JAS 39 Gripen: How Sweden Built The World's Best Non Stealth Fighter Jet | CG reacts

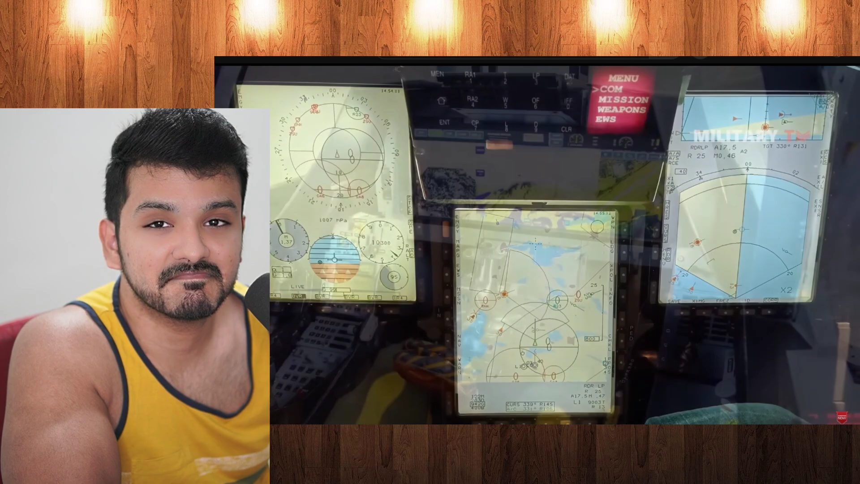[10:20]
displays and a straightforward interface in terms of lethality the grippen was